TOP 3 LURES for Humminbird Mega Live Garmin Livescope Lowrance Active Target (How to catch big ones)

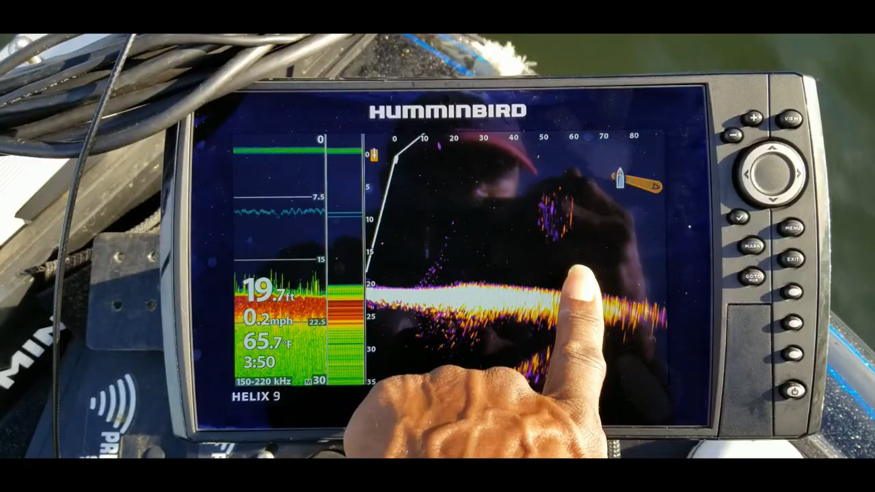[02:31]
On screen: depth 19.7 ft, water 65.7°F, speed 0.2 mph
Some bass right below that bait ball right there.
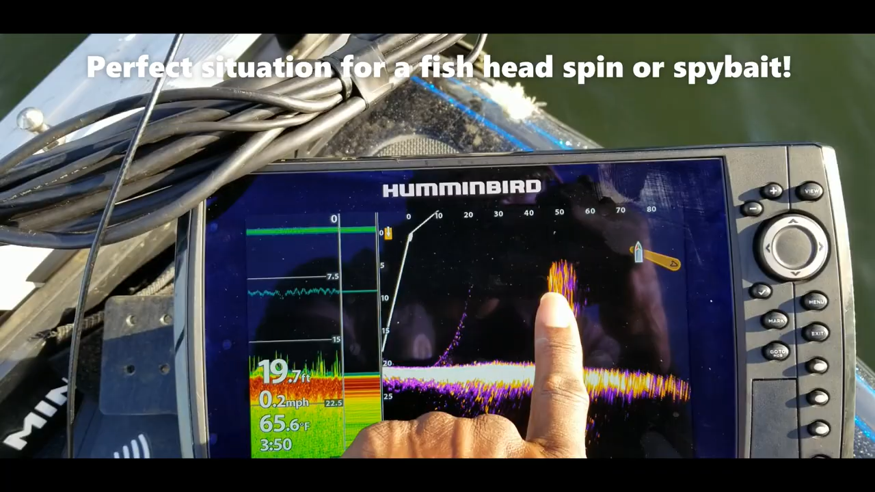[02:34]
On screen: depth 19.7 ft, water 65.6°F, speed 0.2 mph
So you can cast, watch your bait go down. There we go. They're chasing. They're going into that bait ball.
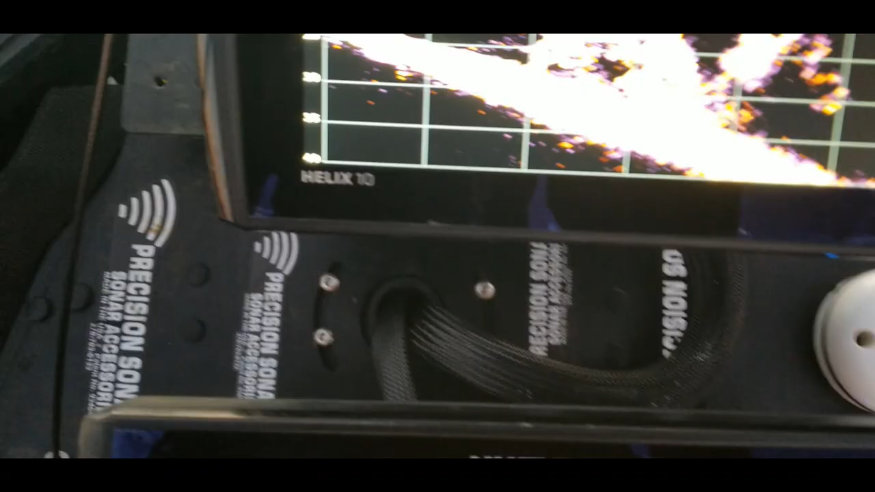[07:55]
But as you can see, there's some fish swimming around right there. Pretty decent sized fish.
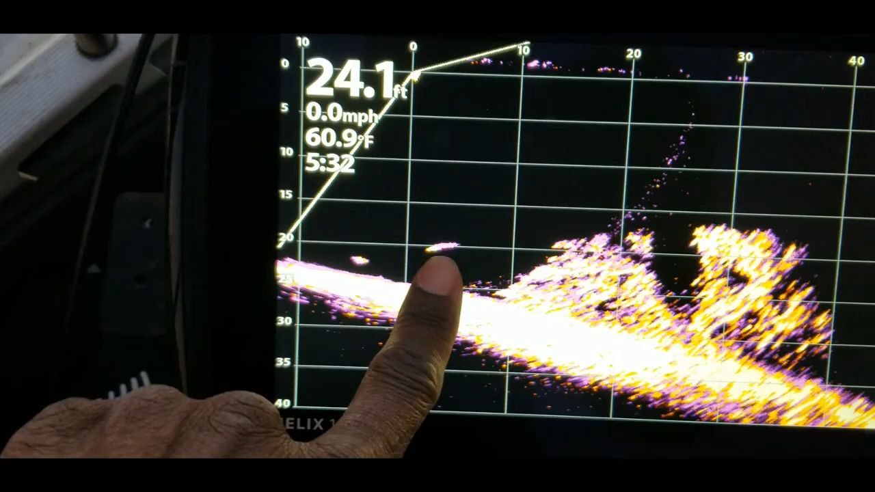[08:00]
On screen: depth 24.1 ft, water 60.9°F, speed 0.0 mph
You can kind of tell by the size of the grids, the way the grids are set up.